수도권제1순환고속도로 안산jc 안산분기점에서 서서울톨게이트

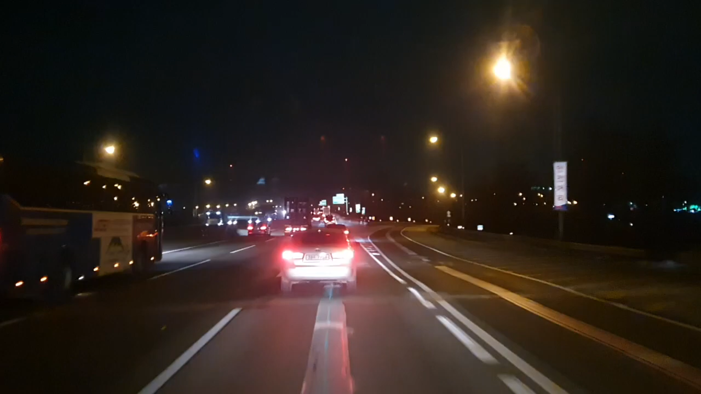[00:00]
200m 앞 안산 분기점에서 서서울 방면 오른쪽 방향입니다. 녹색 차로로 주행하세요.
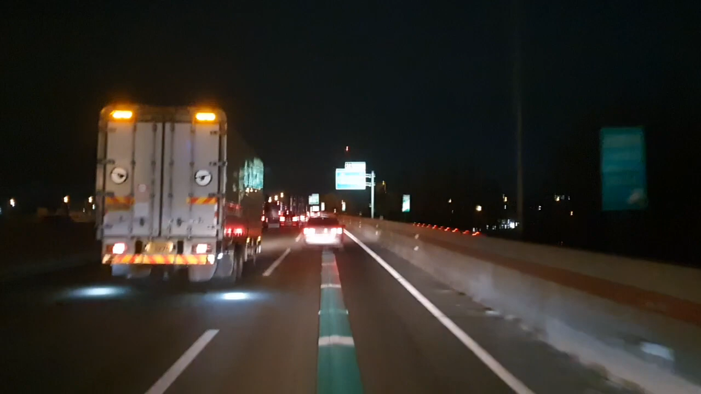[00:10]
잠시 후 오른쪽 방향입니다. 안산 분기점 약 1km 앞 시속 100km 단속 구간입니다.
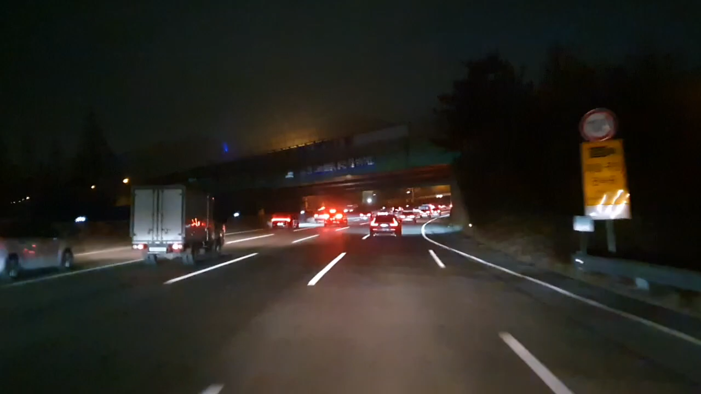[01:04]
전방에 100km 구간 단속 종점입니다. 하이패스 차로는 2, 3, 4, 5, 11, 12, 13 차로입니다.